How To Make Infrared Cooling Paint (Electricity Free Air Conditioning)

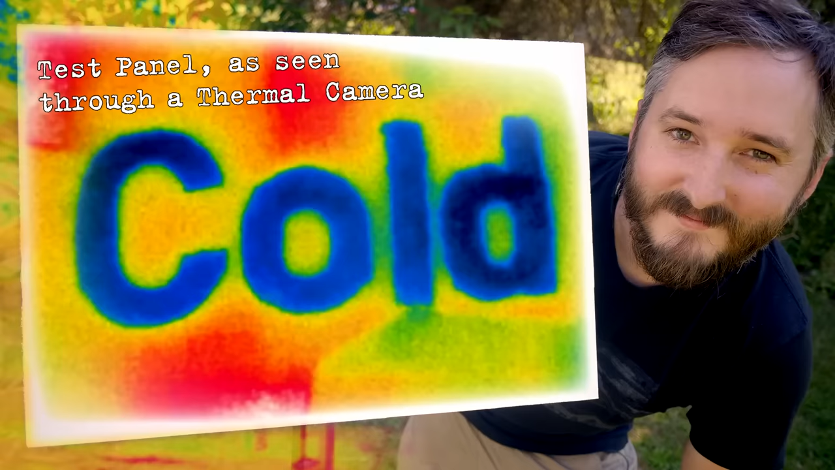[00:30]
There are a few different ways these paints have been made in the lab, and having gleaned what I can from half a dozen different papers, I think I've learned enough to make my own.
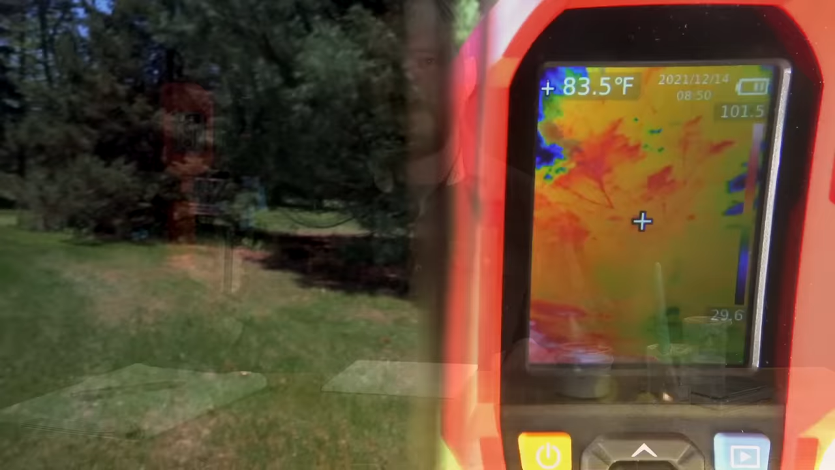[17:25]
On screen: spot 83.5°F
And here we do have a successful result.
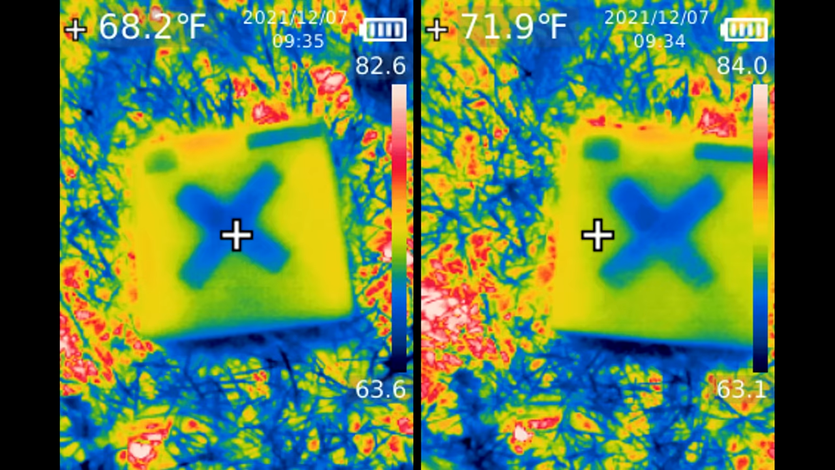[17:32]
Clearly, my paint is substantially cooler than the surrounding ordinary paint. But is it subambient?
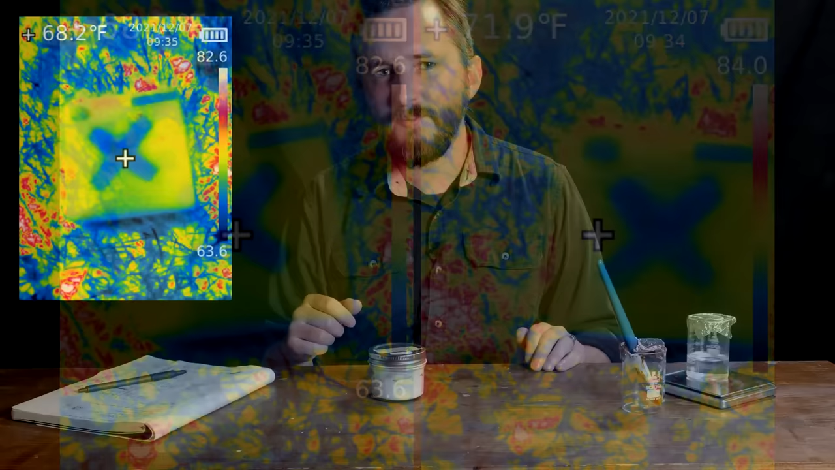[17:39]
Not quite. The air temperature was about 65 degrees at this time, so we're close. But direct sunlight is the most difficult scenario for radiant paint.
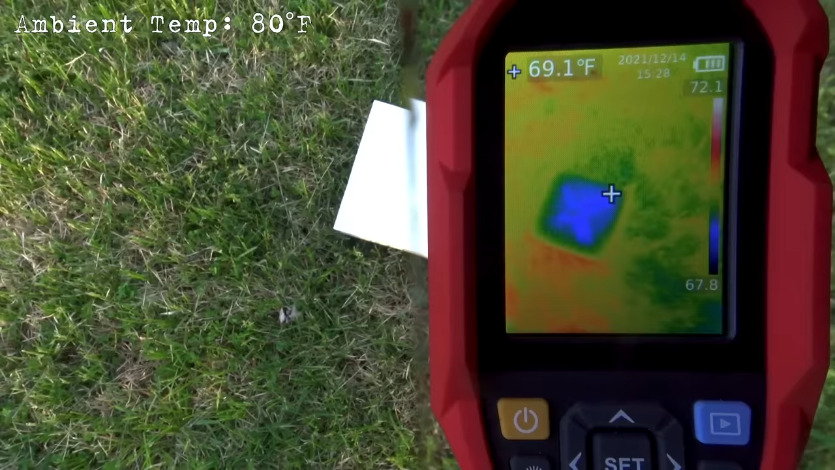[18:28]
On screen: spot 69.1°F
My paint is currently a few degrees colder than air temperature here in the shade, subambient.
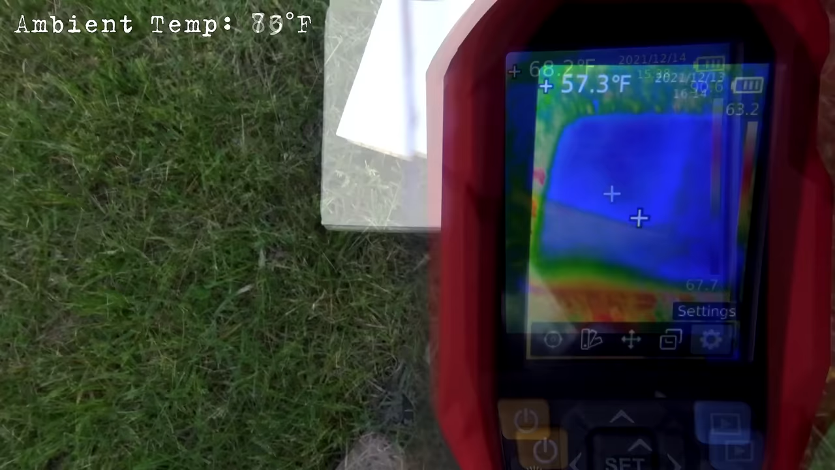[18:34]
But so is the commercial paint. My paint might be slightly colder, but not substantially.
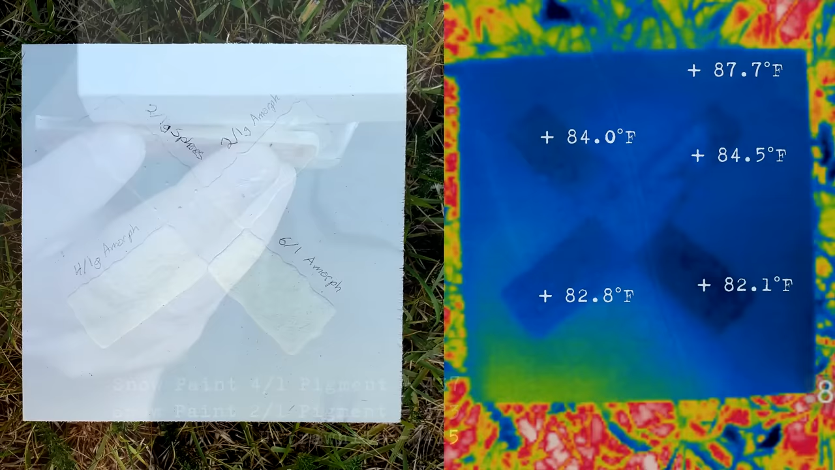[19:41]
In outdoor testing, the four-to-one mixture proved to be significantly better at daylight cooling than the two-to-one mix, and the six-to-one was even better still, but just by a few fractions of a degree.
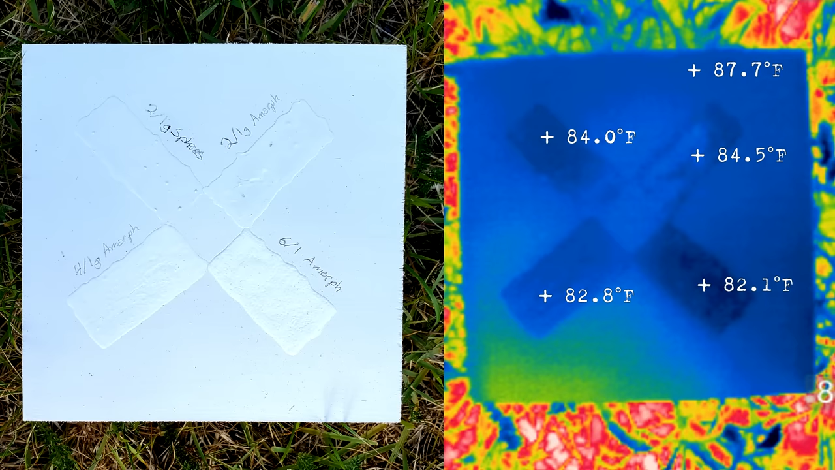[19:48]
This could maybe use a little bit of fine-tuning to dial in on the perfect mixture,
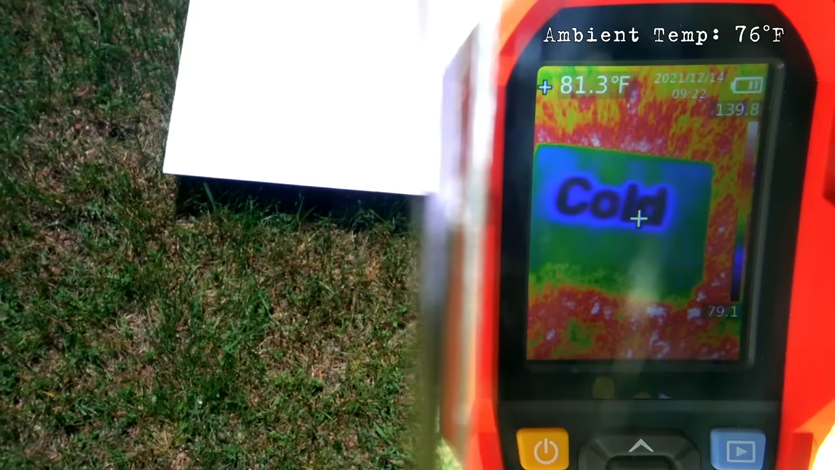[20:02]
On screen: spot 81.3°F
The lettering is my homemade paint, surrounded by off-the-shelf ultra-white,
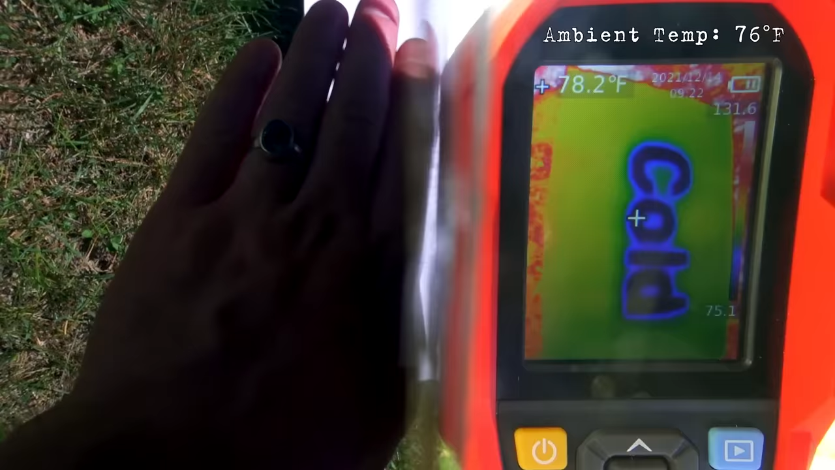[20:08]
On screen: spot 78.2°F
which clocks in at a full 20 degrees Fahrenheit warmer after a few minutes in the sun.
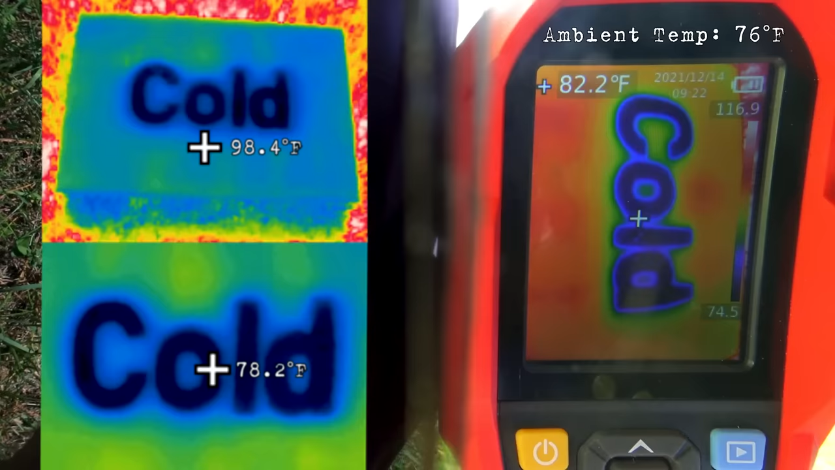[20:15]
That is an incredible difference in temperature for two paints of the same color. My paint is still reading slightly above air temperature, but just barely.
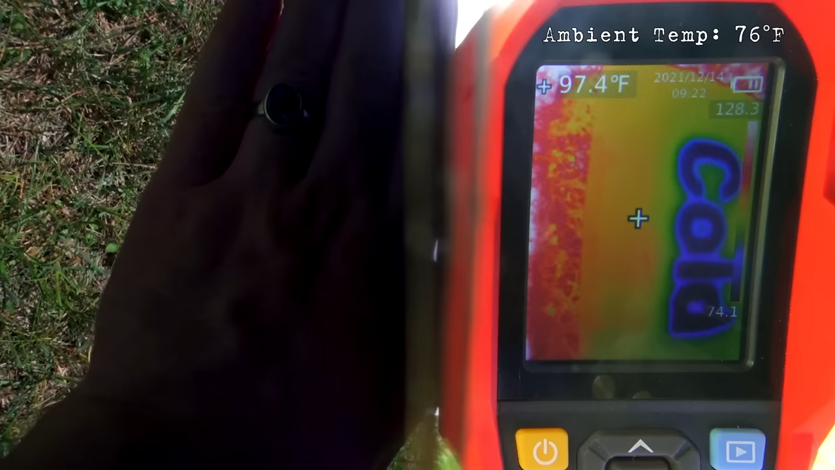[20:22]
On screen: spot 97.4°F
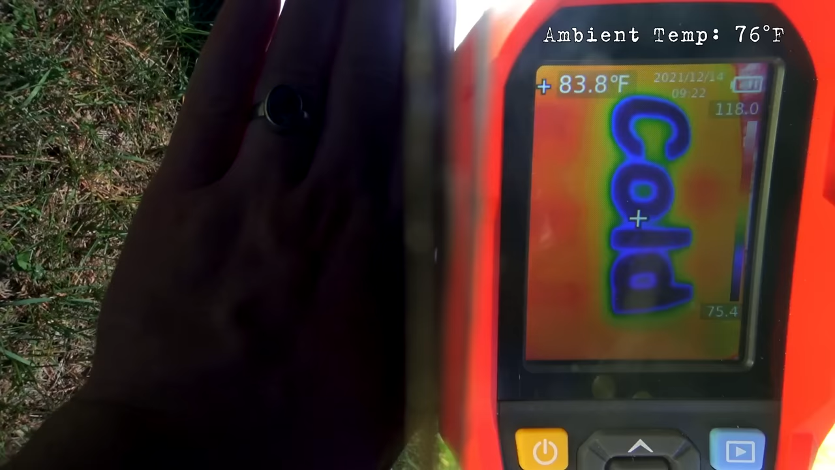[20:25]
On screen: spot 83.8°F
I think it would be subambient if it were not fighting the heat conduction from the surrounding paint. Strangely, even with this great daytime result,
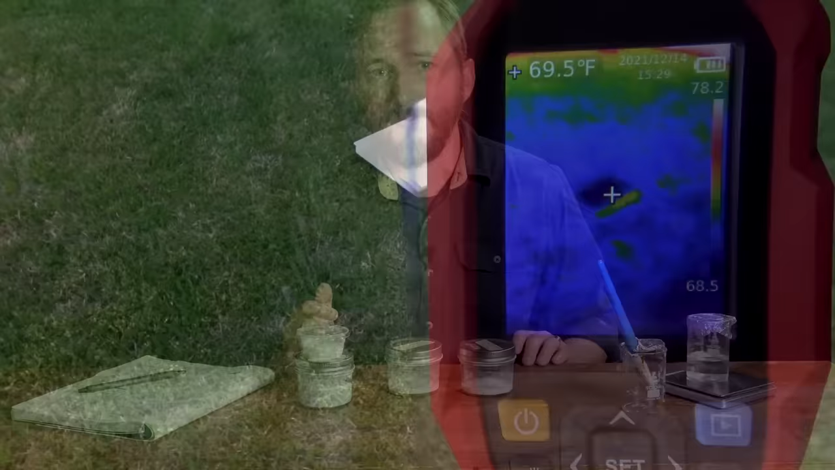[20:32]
On screen: spot 69.5°F
I found that once the sun went down, both the commercial paint and my own were still neck-and-neck for subambient temperatures.
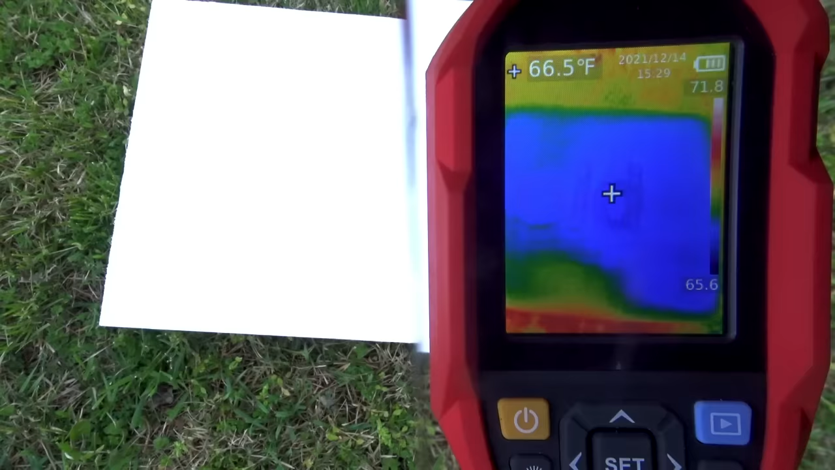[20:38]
On screen: spot 66.5°F
Both paints in this shot were reading below 65 degrees, while the air temperature was 85.
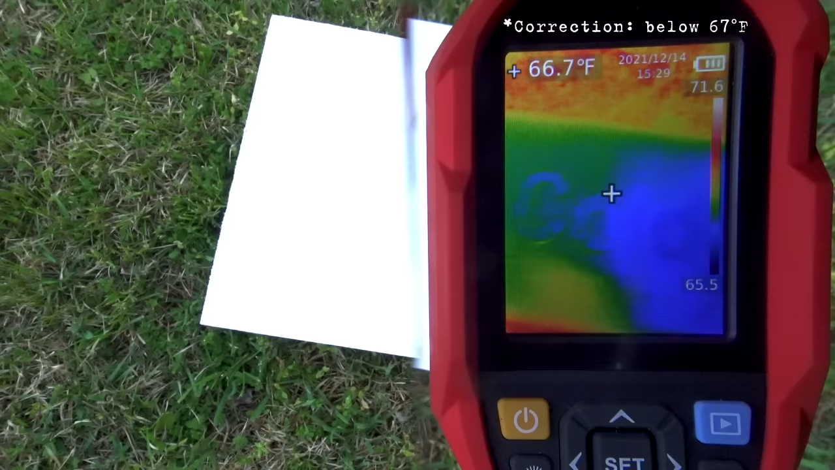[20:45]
On screen: spot 66.7°F
This is a great result for both paints.